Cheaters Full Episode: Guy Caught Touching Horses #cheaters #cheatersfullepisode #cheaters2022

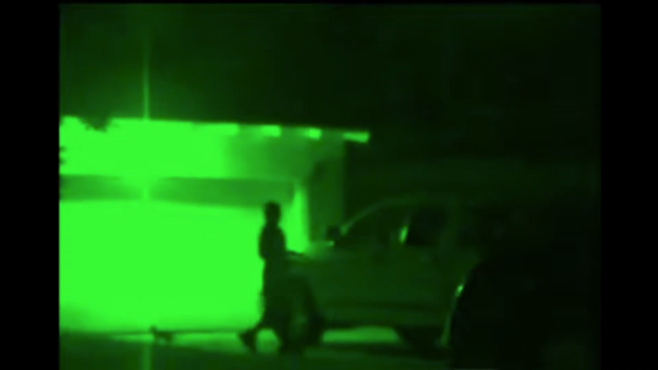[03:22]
she's already got it too she didn't see nothing yet our detective followed him until he got
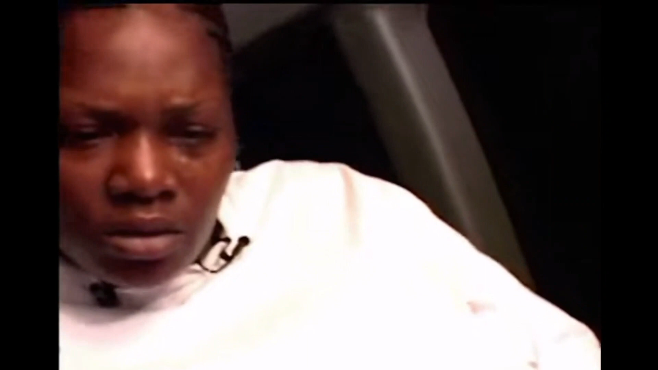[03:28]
to the stables as he pulls up i swear
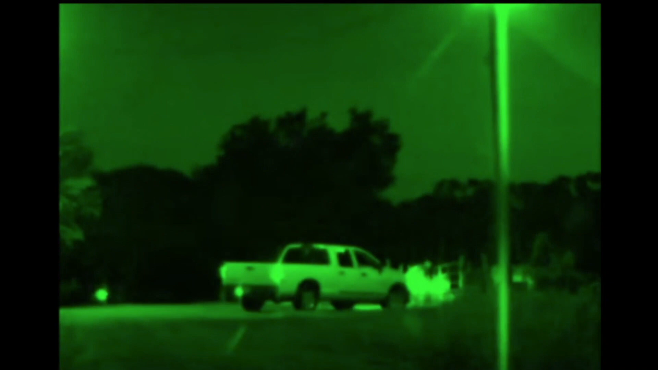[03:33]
he better be touching them horses man unlocks the gate but when the door was open we were able to see that there was
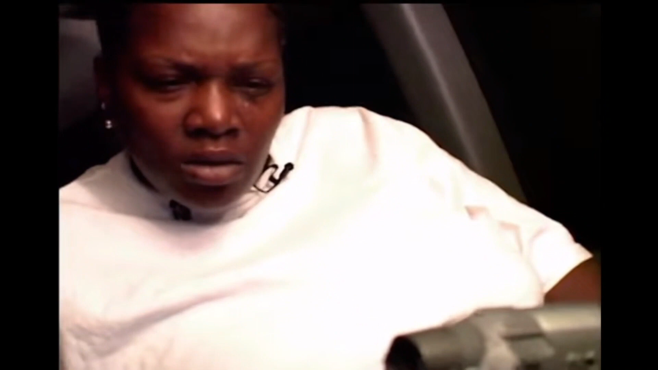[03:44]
another person that was inside his truck
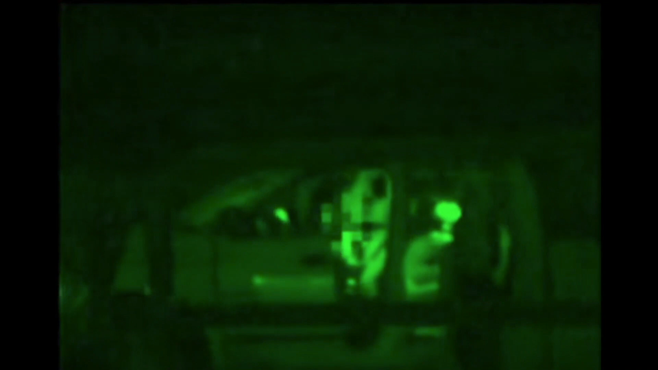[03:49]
and they were there from the time that the truck was in his driveway they go ahead pull up to the barn
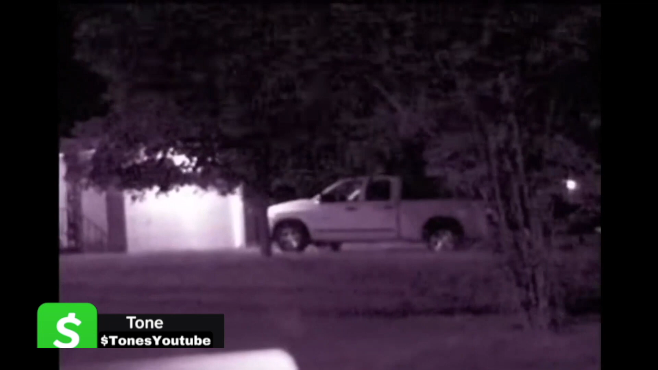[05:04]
his truck was outside our detective was there but on this evening what about that ass up all night the young lady was already at his house
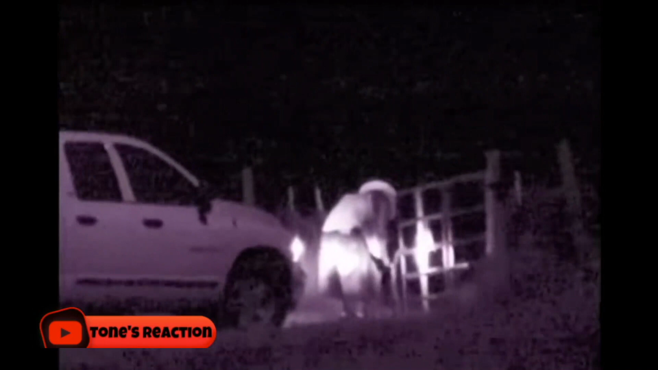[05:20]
but on this evening both get out he
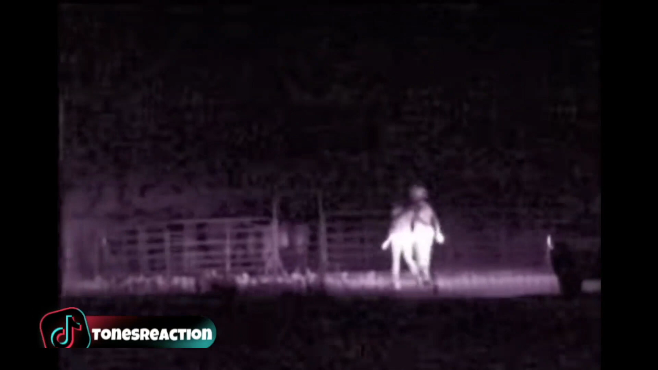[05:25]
goes over to one of his horses and we can see with the night vision
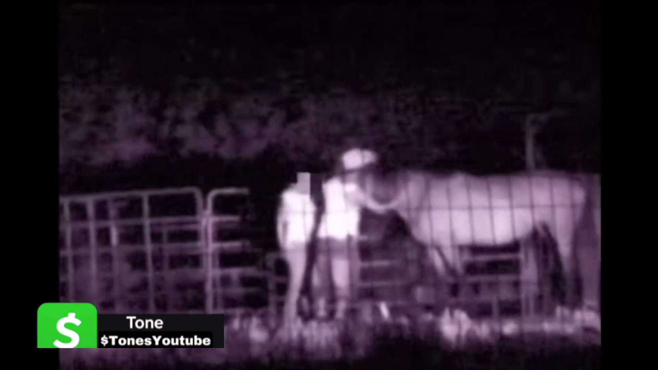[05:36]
he caresses his horse for a bit yo y'all getting all the whores with the horses
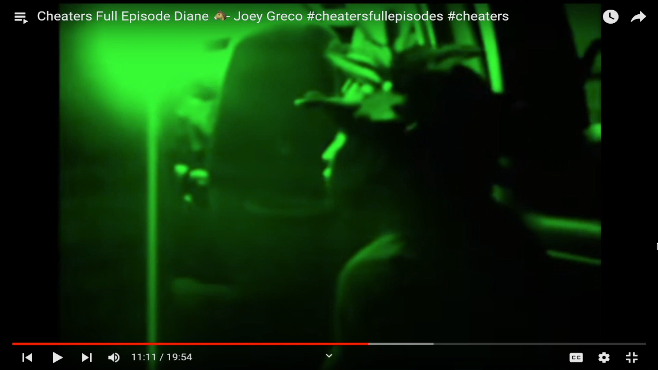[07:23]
he got he got leaves on his head like he blending hey yo this is funny yo how far is it about uh 50 yards okay okay